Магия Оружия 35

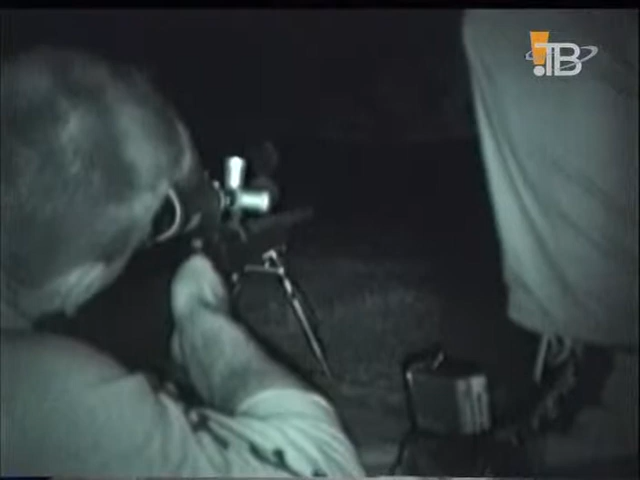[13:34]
Инфракрасная технология сделала умение стрелять в полной темноте одним из базовых снайперских навыков.
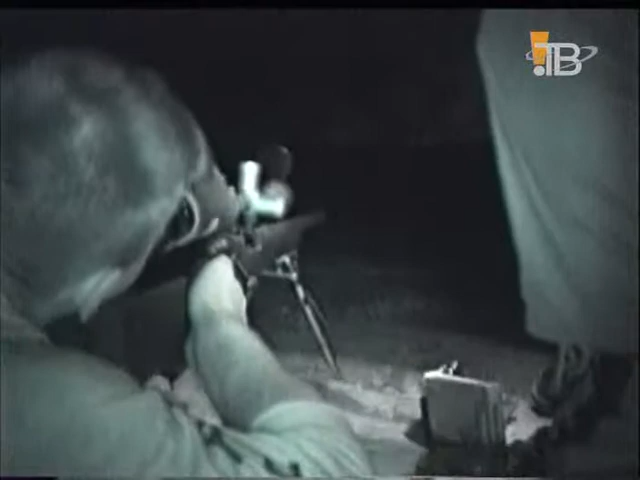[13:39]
Сегодня снайперской стрельбе обучают во всех родах войск.